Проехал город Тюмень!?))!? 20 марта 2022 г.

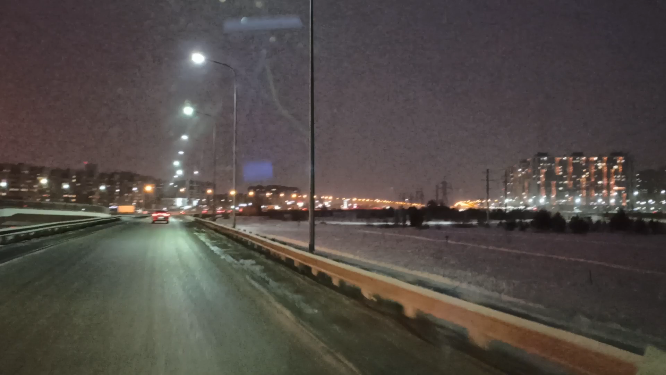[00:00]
ну чё друзья вот тюмень вот мозаи написано время вечер доехали потихонечку не спеша вообще прям на педальку вообще не жал
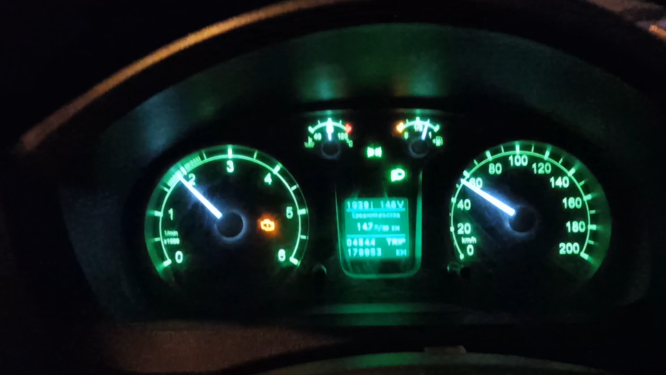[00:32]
вообще не жал 14 7 расход показывает а
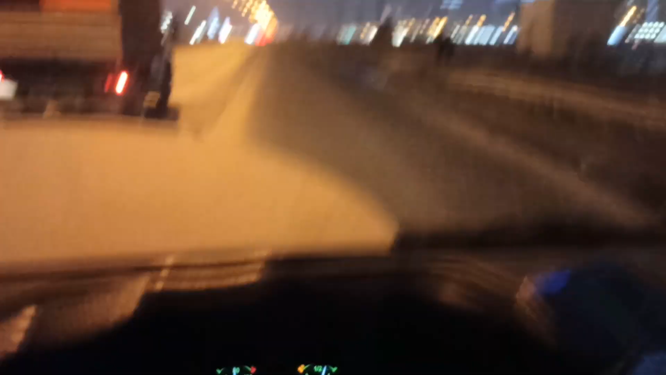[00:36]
когда на педальку еле-еле жмешь он еле-еле хавы вот такая красота ребята
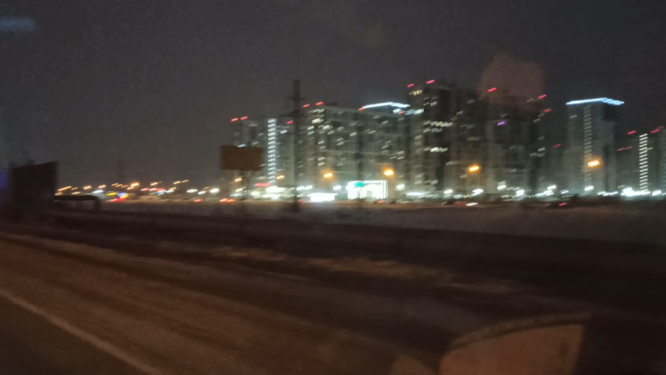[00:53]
отвлекли ребятишки сейчас так не спеша немножечко вам красоту эту сниму а то мне перезвонить надо
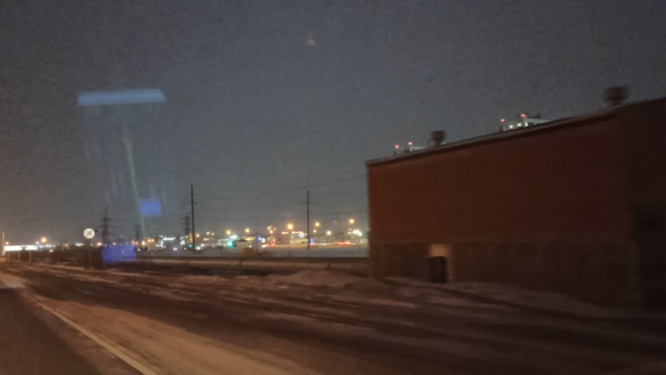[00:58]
вот так вот так мне бы только не заплутаться здесь
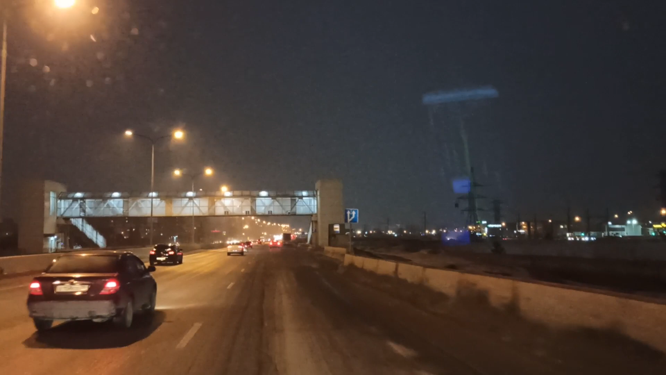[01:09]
так сзади меня там кто-то есть какой-то пацанчик вроде
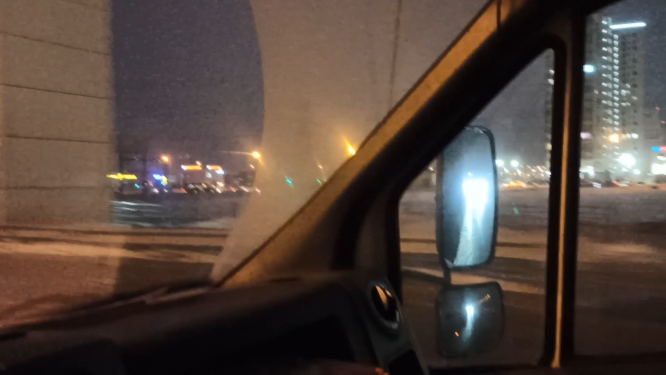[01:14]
едет ему на и направо надо было
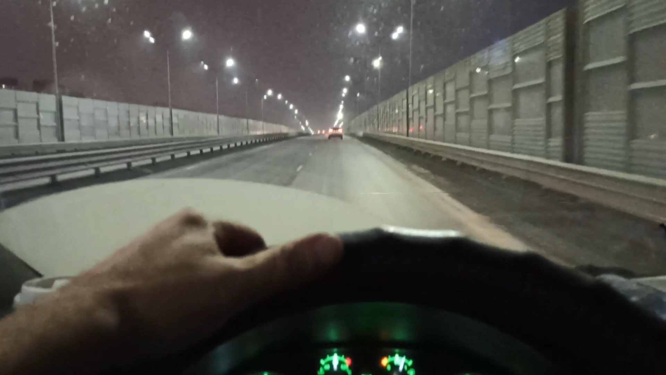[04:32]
Сколько энергии, да, уходит. Все вот эти подсветочки, да, красота-то вот эта.
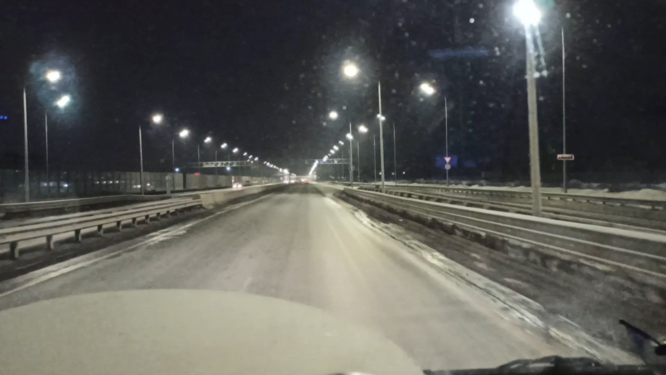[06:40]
Вроде бы темно, кажется, и думал, наверное, не яма. Потом думал, блин, наверное, не яма. И точно, блин. Блин, ветер какой сильный. Ну, куда себе. Это да. Ну, так вот, друзья.